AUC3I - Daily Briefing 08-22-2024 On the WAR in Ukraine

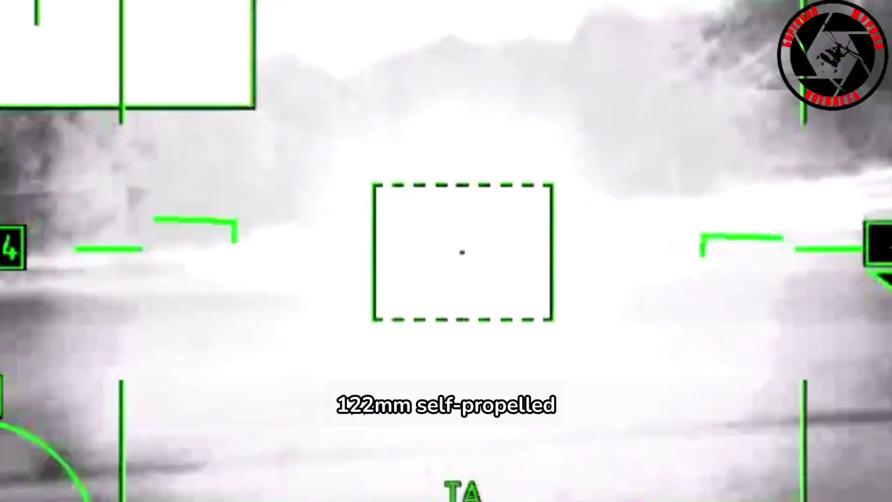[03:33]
two 122mm howitzers D-30 and three 105mm guns M-119 made in the US.
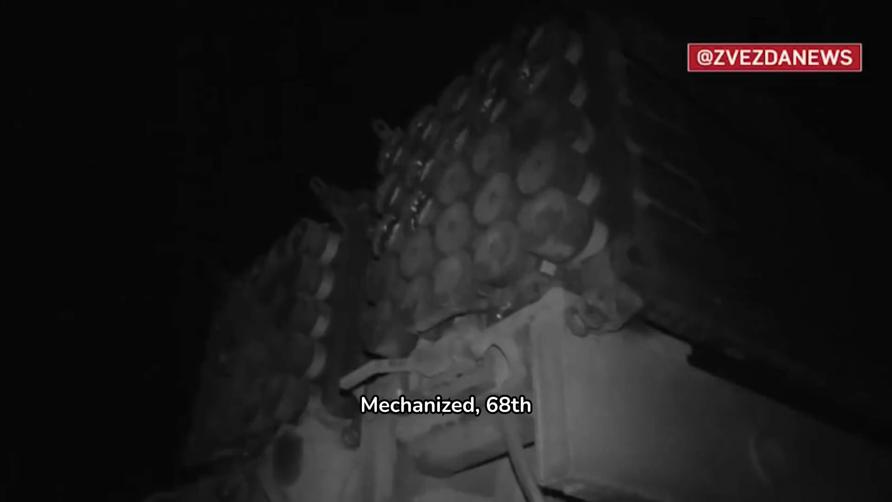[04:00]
68th Infantry, 25th Airborne, 95th Airborne Assault Brigades of the Armed Forces of Ukraine and the 109th
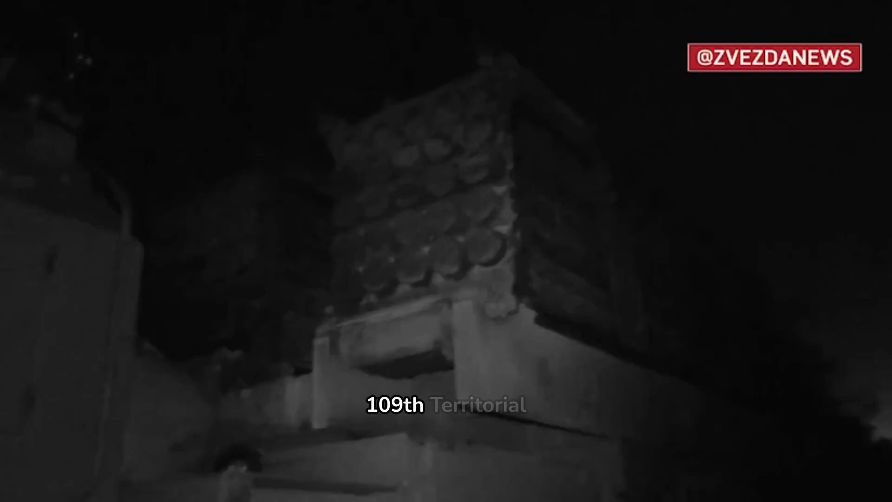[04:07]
Territorial Defense Brigade were defeated in the areas of the settlements of Dzerzhinsk,
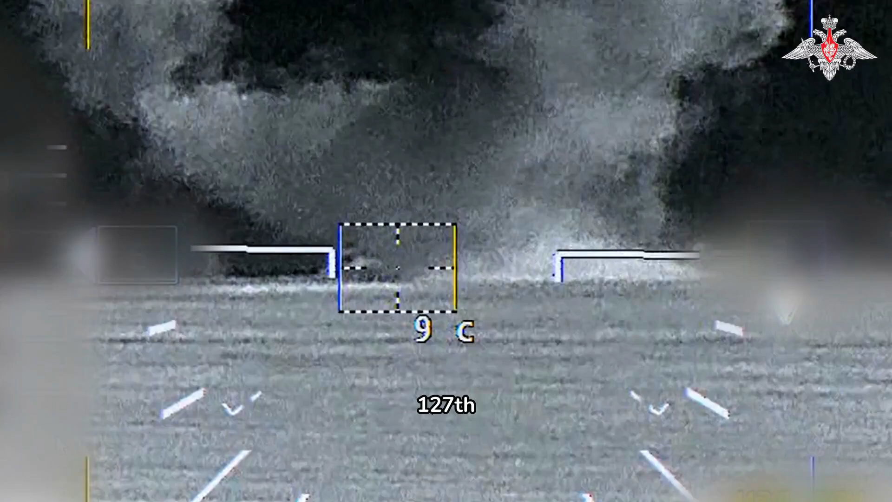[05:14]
the 105th and 127th Territorial Defense Brigades in the areas of the settlements of Vadyanoi, Rasdelnoy,
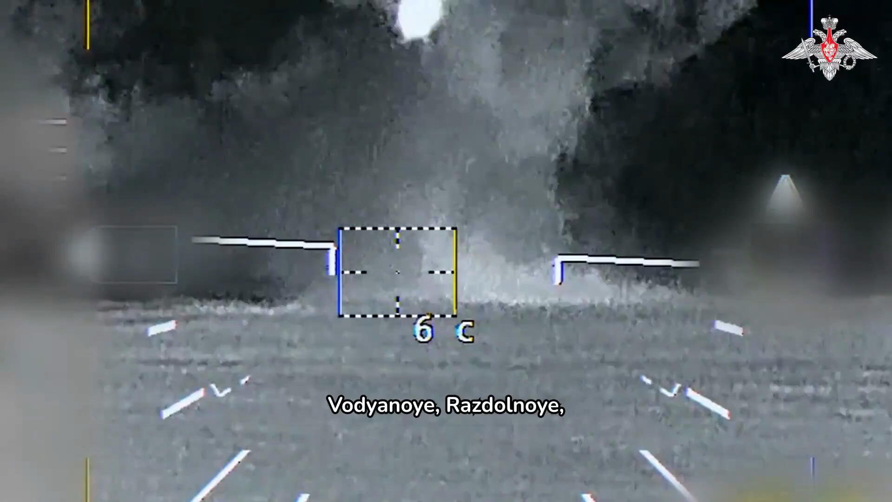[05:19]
Makarovka, and Rivnepal of the Donetsk People's Republic. The Ukrainian Armed Forces lost up to 130 servicemen, eight vehicles,